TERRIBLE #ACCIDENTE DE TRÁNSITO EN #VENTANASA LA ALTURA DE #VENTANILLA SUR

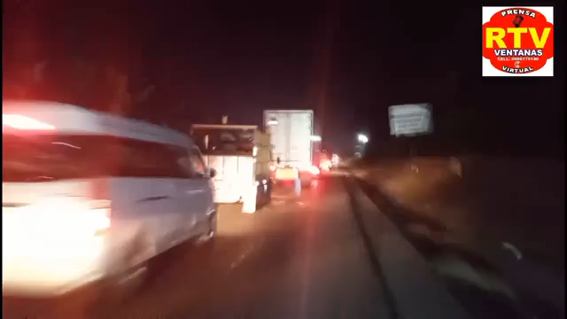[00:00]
la altura de Ventanilla Sur, por la zona de la Hacienda La Elvira, por la Hacienda La Elvira, accidente de tránsito. Al parecer se ha volcado un tráiler, se ha volcado un vehículo, no sabemos qué vehículo se ha volcado.
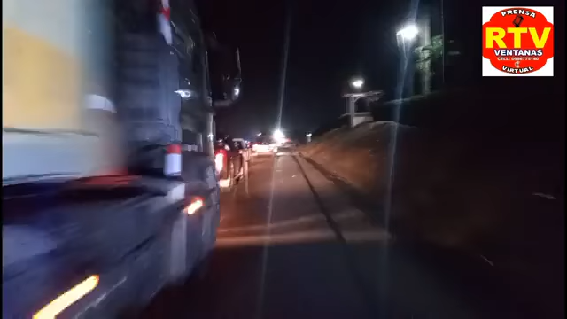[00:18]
Ya estamos llegando al lugar de los hechos.
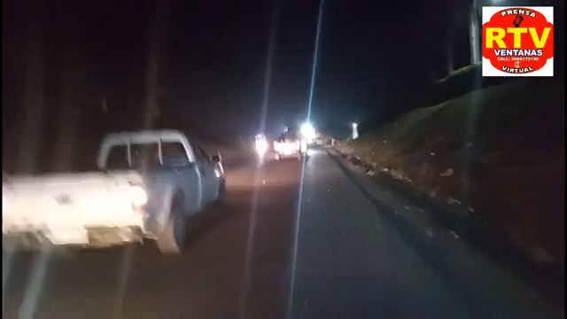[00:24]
Se ha volcado. Hay un accidente de tránsito, se ha volcado un vehículo. Vamos a ver por qué parte es. Ya está la grúa, ya. Ya despejaron el área, está el carro. Ahí está el carro chocado.
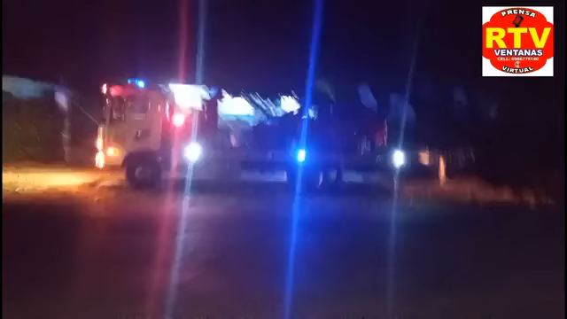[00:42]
Ahí está el carro chocado, un auto chocado. No sabemos si hay víctimas mortales, amigos, amigas. Acá está el tráiler. Acá está el tráiler, amigos, amigas.
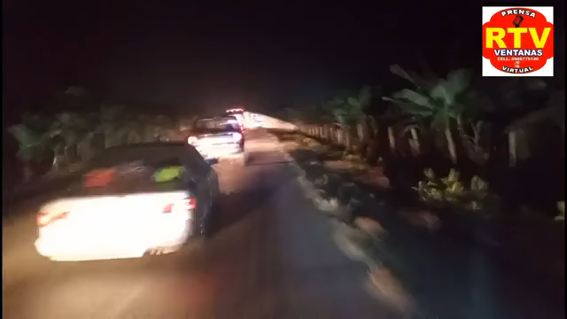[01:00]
RTV Ecuador, RTV Noticias de los Ríos, accidente de tránsito. Al parecer se ha volcado un tráiler o se ha impactado. Aquí están vidrios rotos.
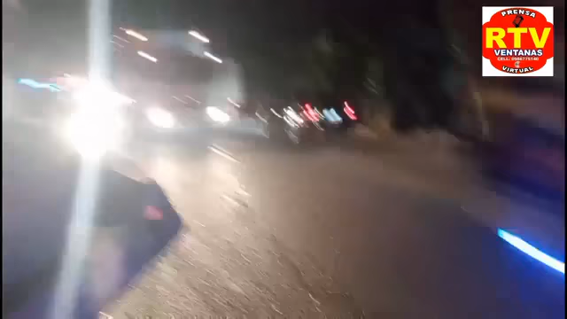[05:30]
Al parecer el contenedor, el trailer, pero no vemos el cabezal.